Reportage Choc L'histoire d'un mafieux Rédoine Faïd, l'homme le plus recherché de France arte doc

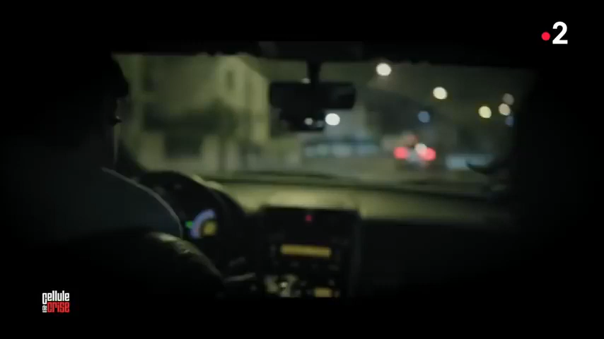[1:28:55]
Les enquêteurs tentent d'établir que l'un des deux suspects est bien Redouane Faïd. Mais il leur donne du fil à retordre.
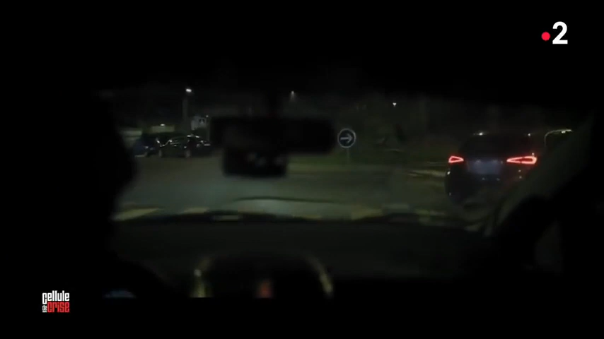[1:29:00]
On est face à un individu qui connaît très bien notre façon de fonctionner. Pour déjouer nos surveillances, le moindre rond-point, il va faire deux fois le tour et il va rouler très en dessous des limitations de vitesse.